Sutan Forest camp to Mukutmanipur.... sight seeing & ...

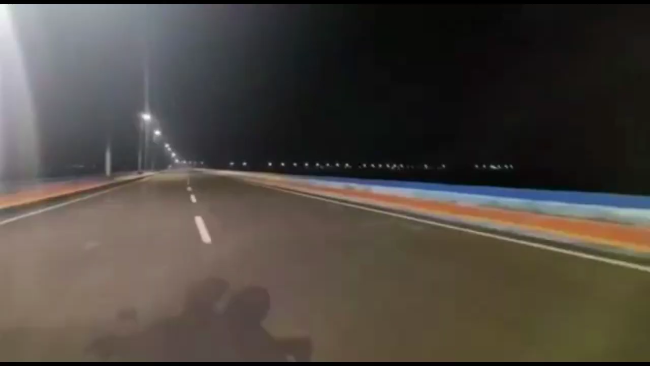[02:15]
ये बार दिस्टोटा किछुटा काटानल पोर्ट्स अमाटा संदा साथ्टाना गोद बेरी पूरी छिलम अमार देखते पाच्छन स्ट्रीट लाइट जोले उट छी वाने अंधो कार्ट निमेंस छी आर जारा पैसोनियेट बाईक लाहार तारा ये रात्रे मुकुड मूनी पूरे जे रास्ता अपरूब
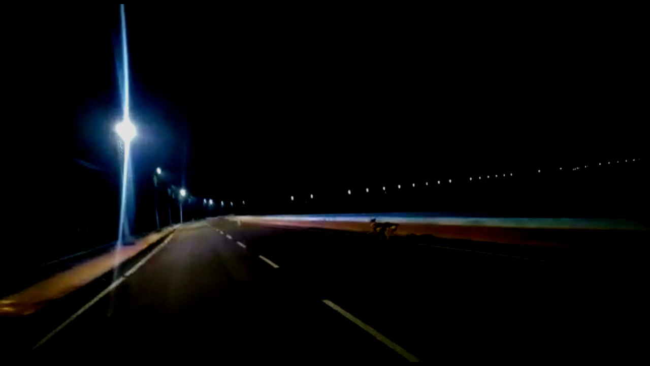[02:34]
रास्ता ये रास्ता ते एक बार बाईक ड्राइविं उनवसे ट्राइ करवें एक काला दावनों होती देवे